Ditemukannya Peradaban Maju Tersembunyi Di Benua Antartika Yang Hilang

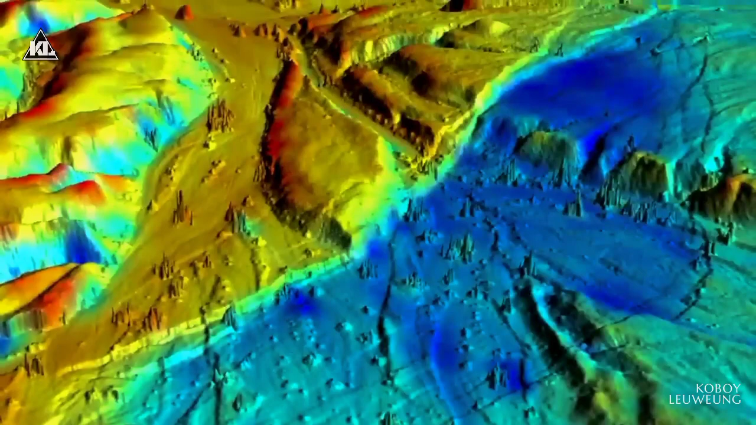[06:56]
mereka menemukan jaringan kanal yang rumit dan sisa-sisa beberapa batuan piramida.